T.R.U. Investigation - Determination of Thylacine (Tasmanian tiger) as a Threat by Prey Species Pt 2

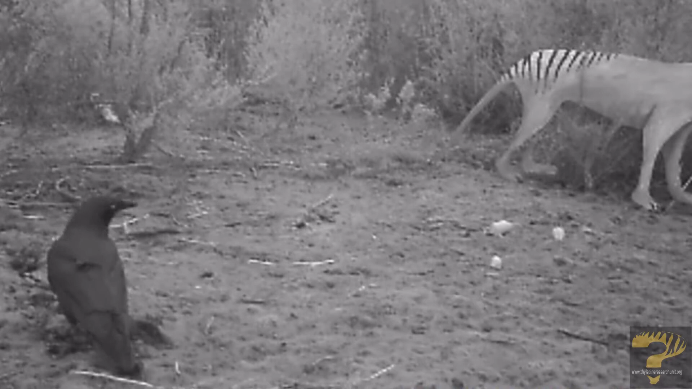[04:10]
It's been unusually cautious for what is usually a fairly bald bull. It was. It was. He was looking very nervous, wasn't he? Let's check that one. See if the carrots are there. Yeah. Still there. A lot of wind moving. Someone's cut his head off though. Yeah, that Raven was very cautious, wasn't he?
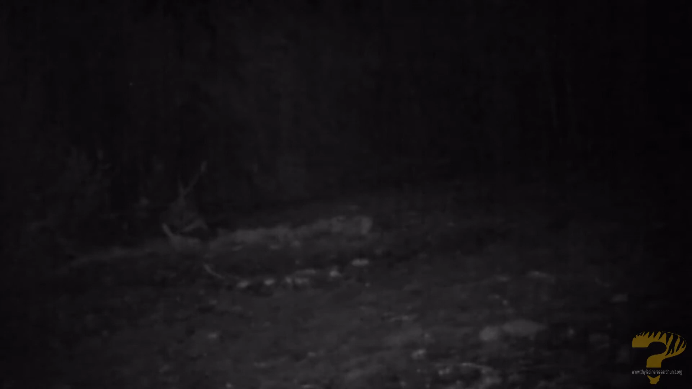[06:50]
You can see with the light that's put off that some IR illuminators would be awesome. Yeah. How's he doing? Not there. Looks like a limer. Not there.